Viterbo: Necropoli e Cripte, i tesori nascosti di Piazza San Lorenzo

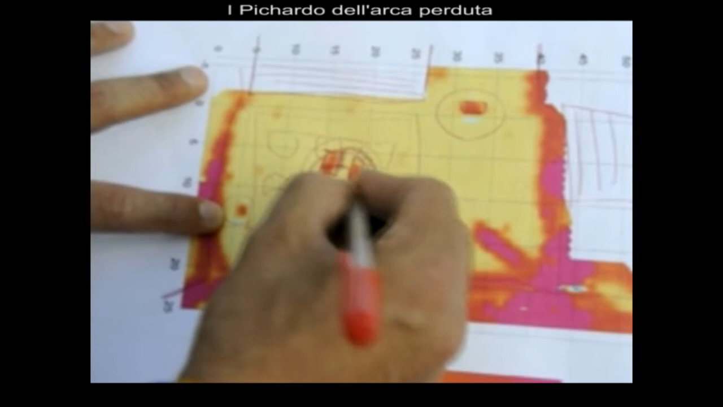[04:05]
hanno dimensioni più o meno di quasi 2 metri e poi di una quarantina, cinquantina centimetri.
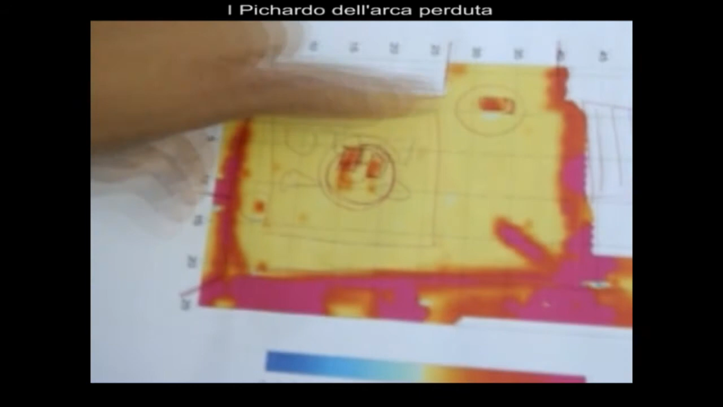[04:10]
E allora sono molto simili alle vare metalliche che si usavano in epoca romana e anche in epoca medievale.
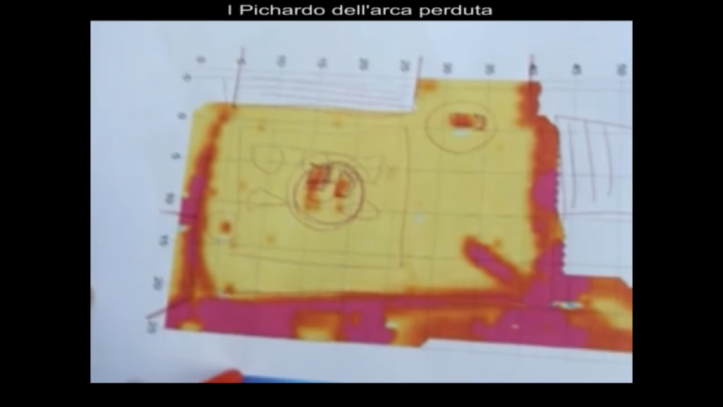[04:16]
L'ipotesi archeologica che buttiamo giù e che potrebbero essere due vare,
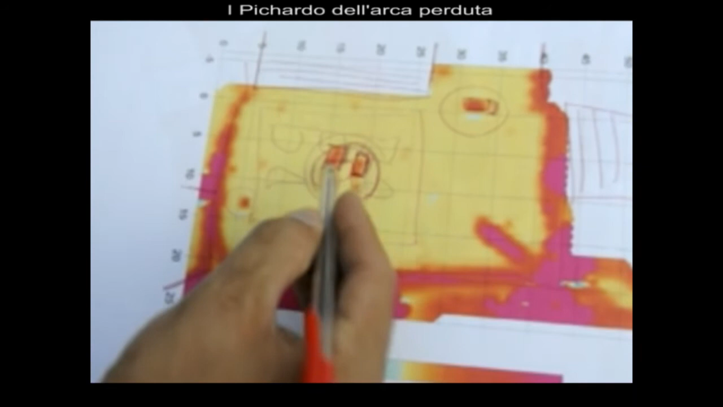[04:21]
contenente dentro è la critta la quale c'è il cuniculo d'accesso dal duomo.
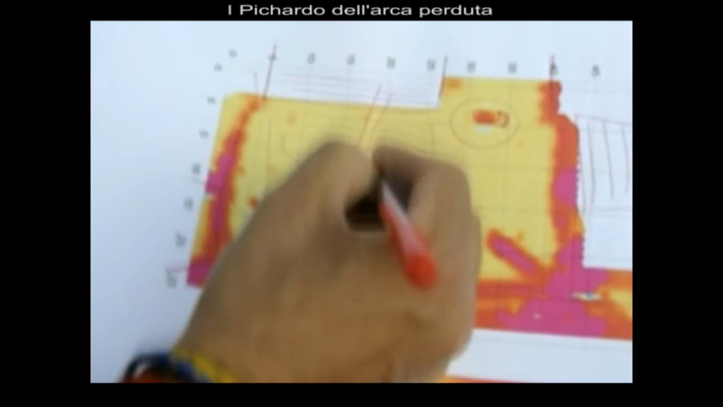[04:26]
Quello che sappiamo è che quando la piazza è stata abbassata negli anni 30,
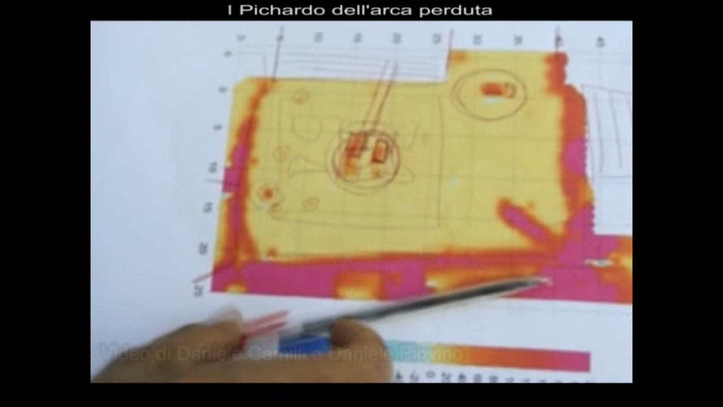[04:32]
abbiamo saputo che hanno trovato in queste aree di qua parecchie tombe. Grazie!